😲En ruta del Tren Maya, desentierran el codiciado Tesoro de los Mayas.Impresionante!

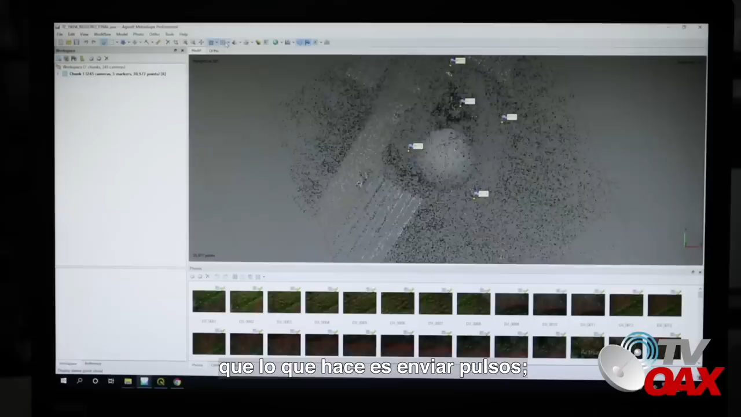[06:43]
que es tecnología láser que lo que hace es enviar pulsos se hacen vuelos a través de un aparato